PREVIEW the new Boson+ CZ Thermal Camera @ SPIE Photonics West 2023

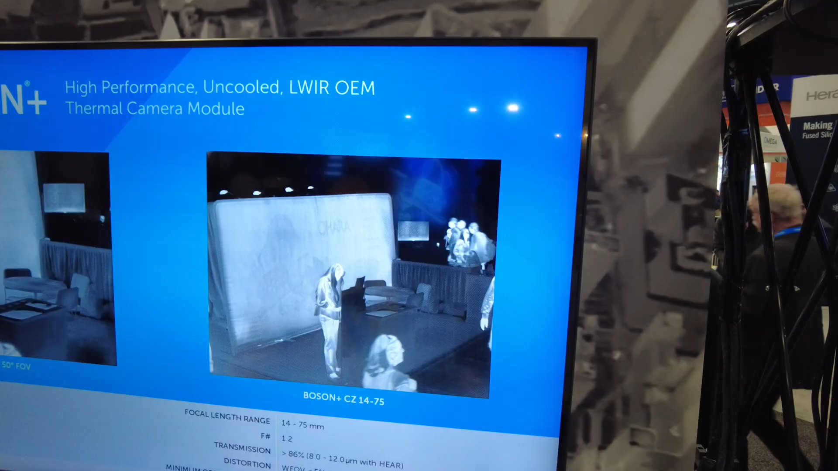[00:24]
the camera so it'll be in focus continually through the zoom range.